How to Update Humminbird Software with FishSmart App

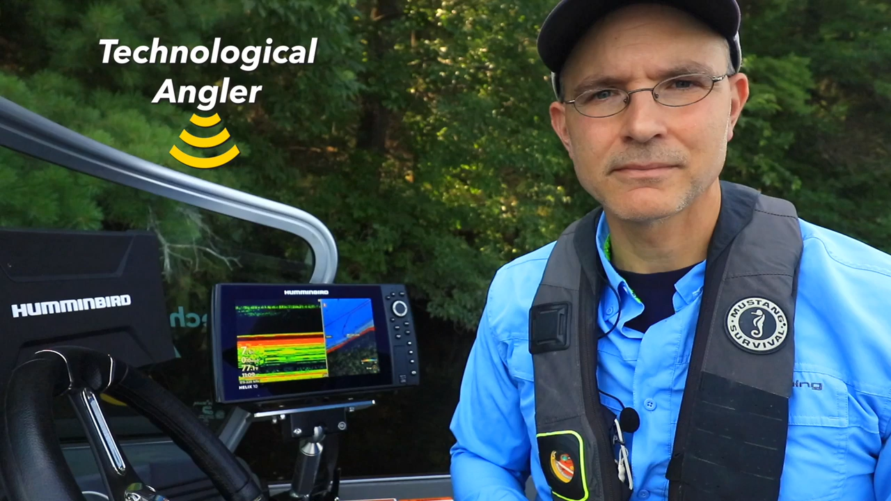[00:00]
Everyone should be in the habit of keeping the software in their Humminbird fish finders as well as other components of their one boat network up to date.
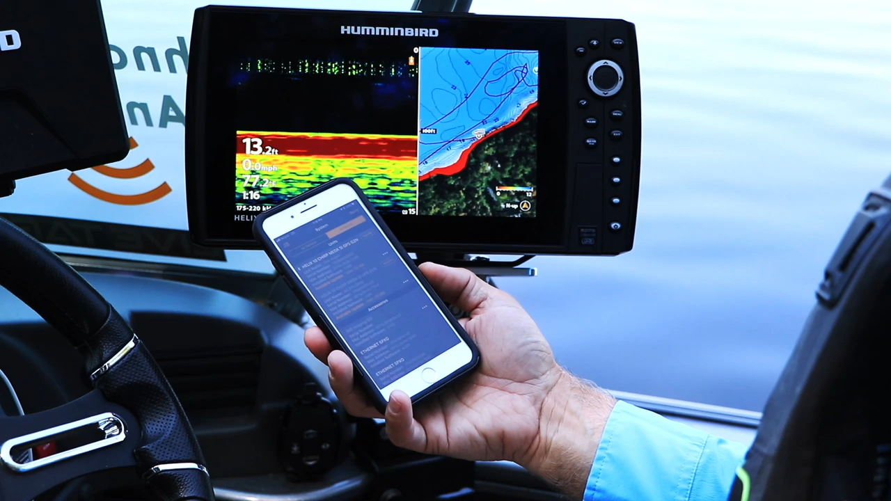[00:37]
Once you pair your phone to your Humminbird units, detailed software information will be presented under the FishSmart app's system option. There, you can see each unit's currently installed software version, as well as any updates that may be available from Humminbird.
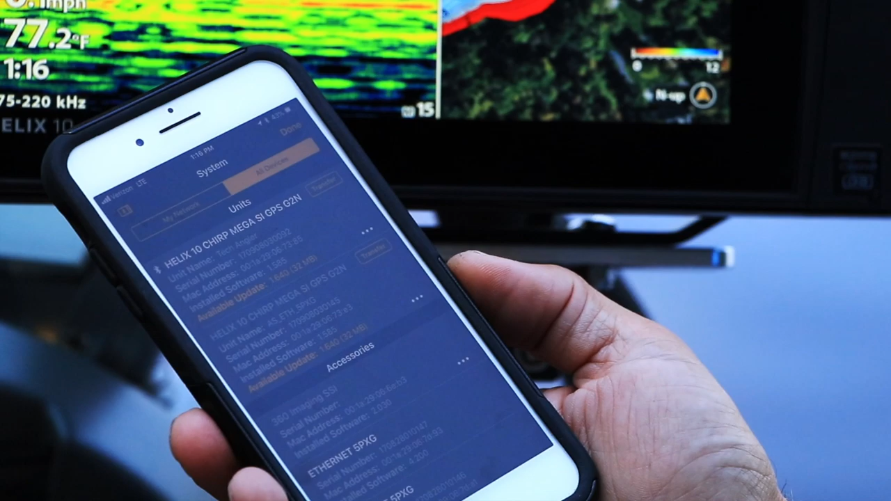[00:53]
On screen: water 77.2°F
To start the update process, tap the update button next to the unit's name.
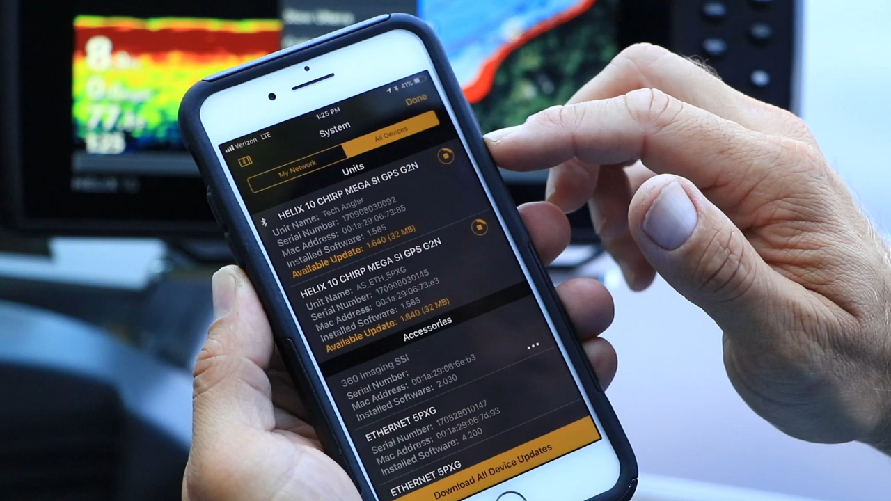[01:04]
That will download the software update from Humminbird to your FishSmart app.